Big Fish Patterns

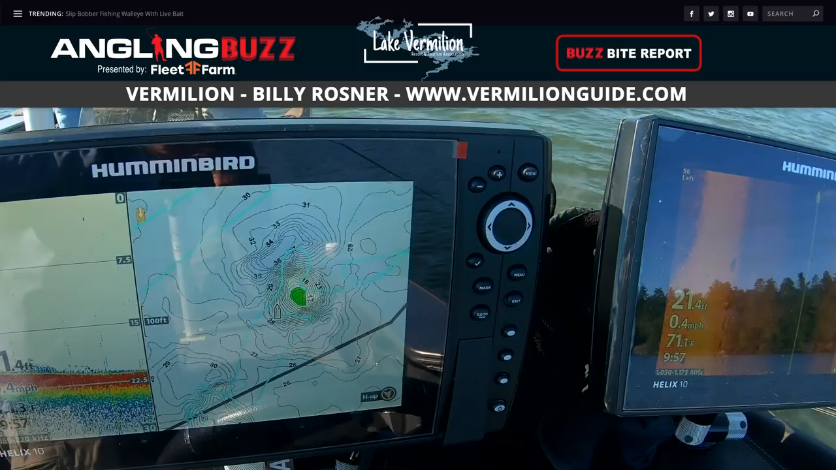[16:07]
I found fish everywhere from four feet to 32 feet.
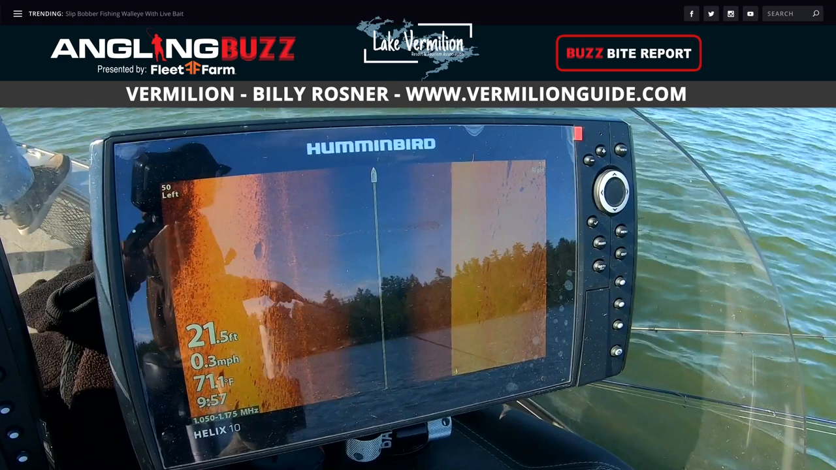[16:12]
On screen: depth 21.5 ft, speed 0.3 mph
And the key for me in a lot of those fish was my electronics. I'd mark some fish.
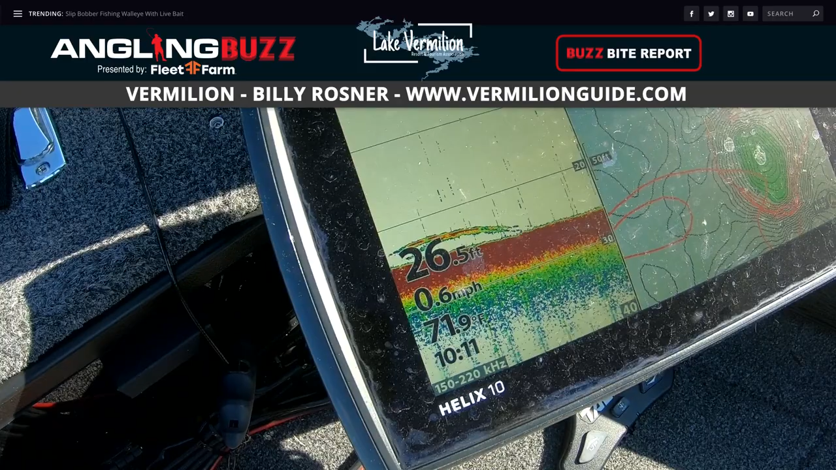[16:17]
On screen: depth 26.5 ft, water 71.9°F, speed 0.6 mph
I'd throw a spot lock down. I would jig them or slip bobber them. I'd get two, three fish.